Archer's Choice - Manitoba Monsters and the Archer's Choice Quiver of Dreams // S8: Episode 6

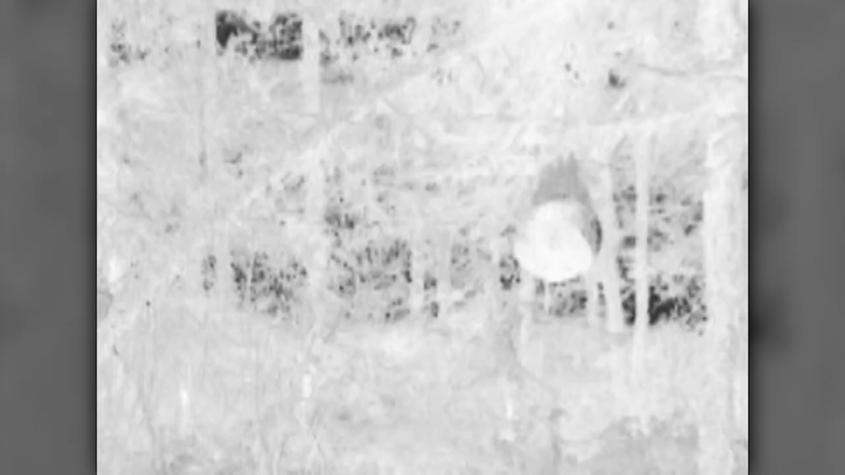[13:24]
We got our scent ball hung out here from Bear Scent.
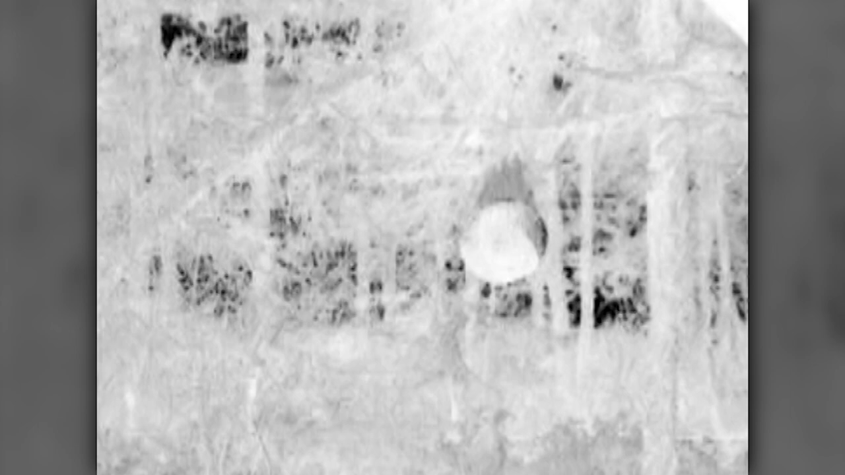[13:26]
It's dripping like crazy in the sun. This is the first day we've really had any heat.